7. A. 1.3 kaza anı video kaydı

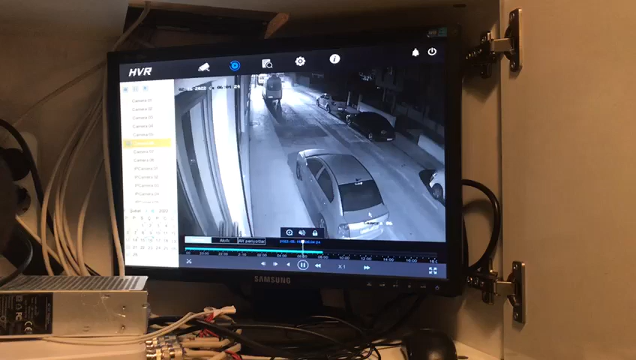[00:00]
ters yönden. Evet. Aynen. Nasıl yapıyor arkadaş? Görmüyor musun sen? Sarhoş muydu bu ya? Sarhoştur ya. Ama böyle olur mu? Bak bak, o anda farlarını da kapattı. Orada belli olur plakası. Hocam. Araba da belli.